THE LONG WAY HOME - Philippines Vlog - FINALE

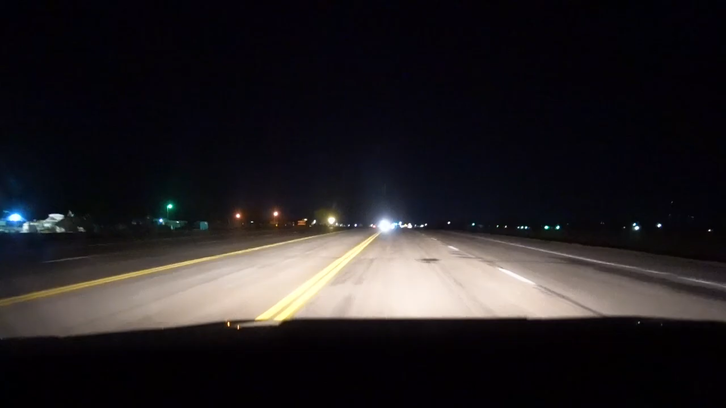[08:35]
it is so awesome seeing so few cars on the street I will never take no traffic for granted ever again